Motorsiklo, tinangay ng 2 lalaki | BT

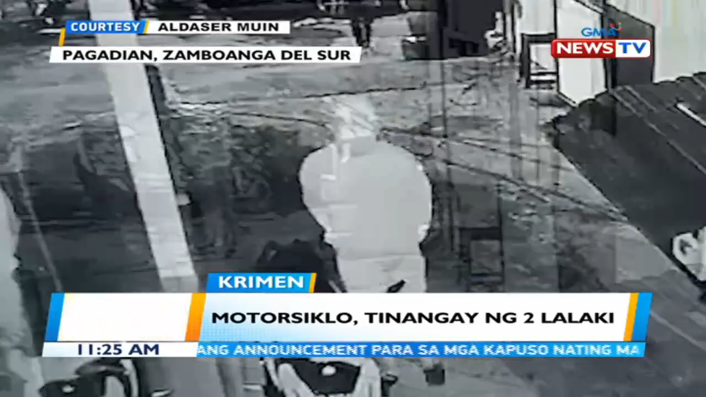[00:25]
Maya-maya, nilapitan ng isa ang nakahiwalay ng motrosiklo at kinalikot.
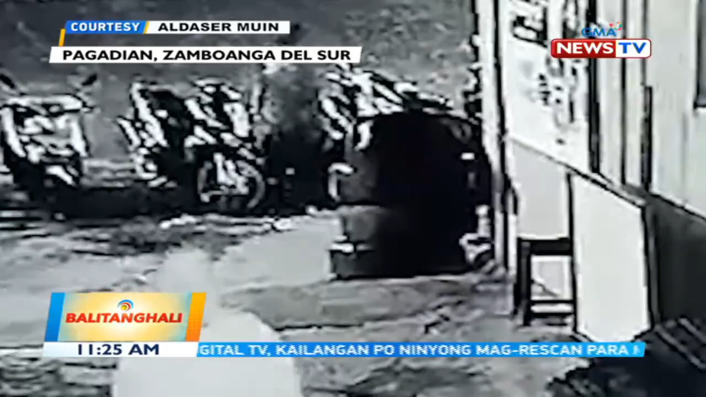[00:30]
Nagsilbing lookout ang kanyang kasama. May nakuhang envelope at susi mula sa sasakyan at umalis ang dalawa.
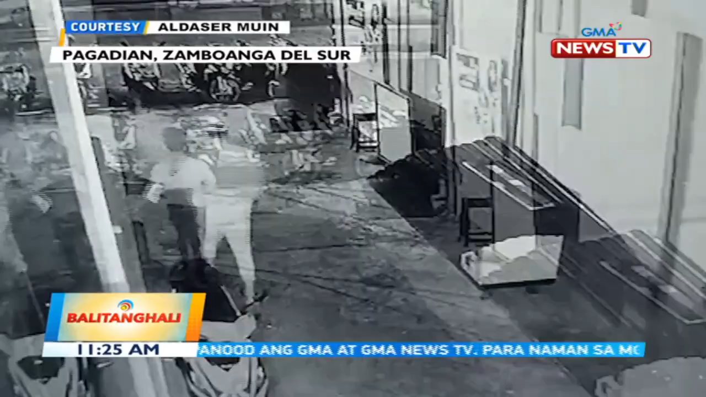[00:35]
Maya-maya, bumalik ang dalawa sa lugar.
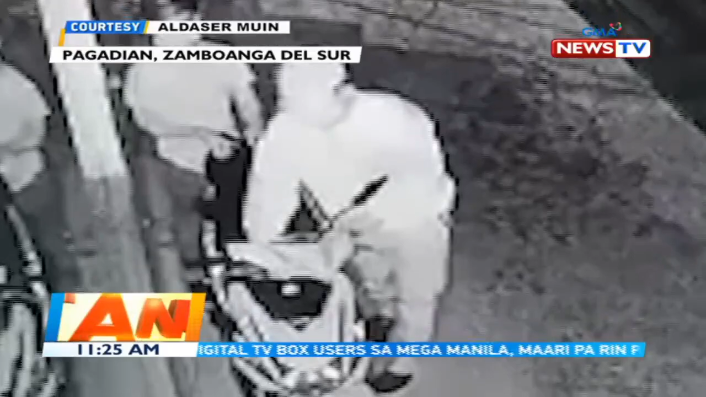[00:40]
Sinusian ang motrosiklo at dahan-dahan itong hinila. Inaalam na ang pagkakakilanlan ng mga suspect sa tulong ng CCTV video.
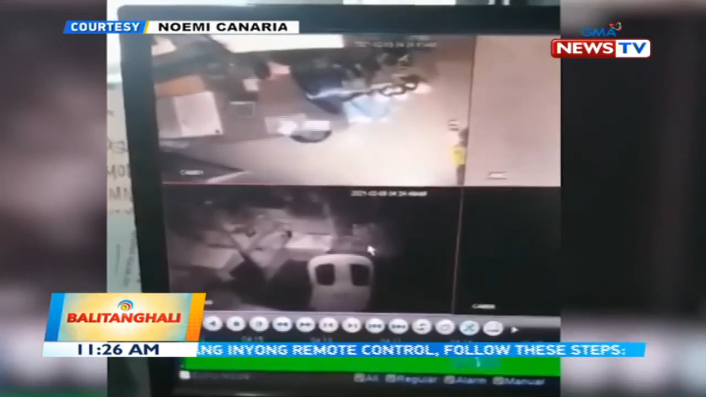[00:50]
Sa Polomolok, South Cotabato, nakuhaan naman ang pagdanakaw sa isang inn. Isang lalaki ang nakapasok at naghalungkat sa front desk. Tinakpan ng salarin ang kanyang muka ng mapansin na may CCTV.